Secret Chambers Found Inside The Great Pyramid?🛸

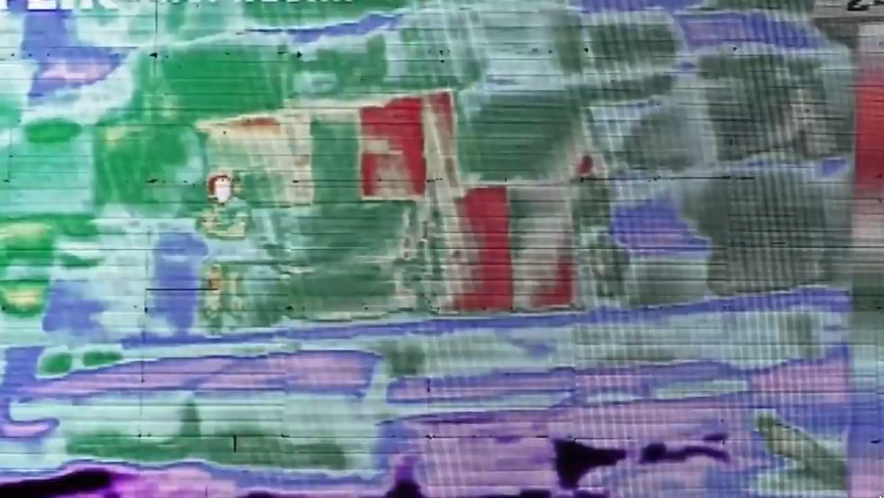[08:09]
The thermal scanning that they have successfully completed has revealed that there are many of these temperature